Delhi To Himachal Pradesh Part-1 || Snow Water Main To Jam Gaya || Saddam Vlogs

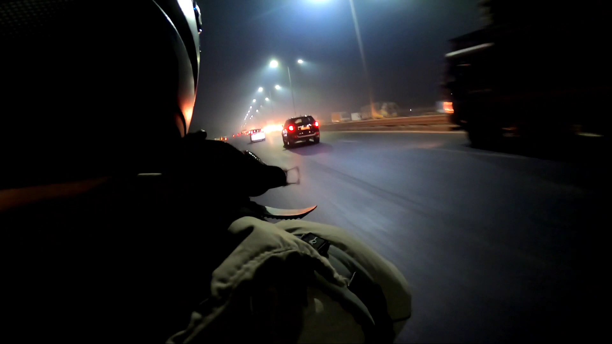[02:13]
इस वजह से जो है इन्जॉय करते हुए हम दोनों एक दूसरे के साथ जो है निकल गए, और मतलब मैं बता नहीं सकता था मैं कितना हैप्पी था, जस्ट बिकॉज ऑफ कि देख सकते हो कि दानिश भाई जो है लेफ्ट साइड में है,
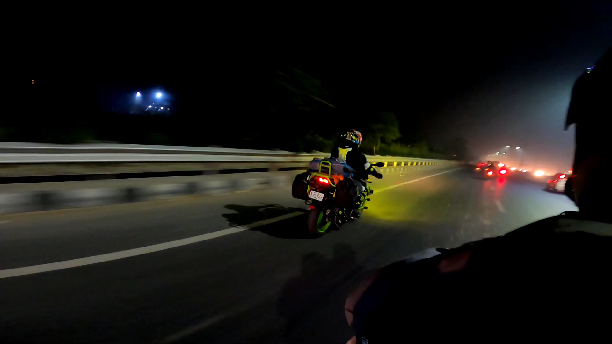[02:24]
ये दानिश भाई है जिनकी गाड़ी जो है ऐसे ब्लिंक कर रही है, काफ़ी अच्छे लुक लग रहे हैं,
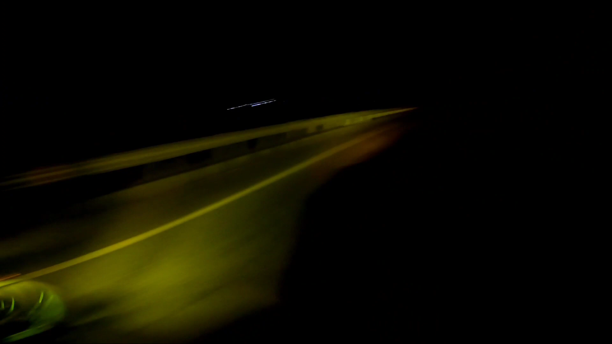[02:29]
क्योंकि अभी इन्होंने जैकेट लिया है DSG का, जहाँ से मैंने लिया था अल्पाइन स्टार नारायणा, तो मज़ा आ रहा था।
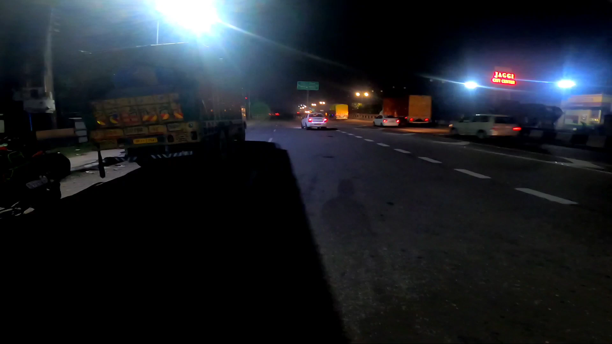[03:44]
तो भाई अभी हम अम्बाला पे हैं, अभी हम अम्बाला पे हैं,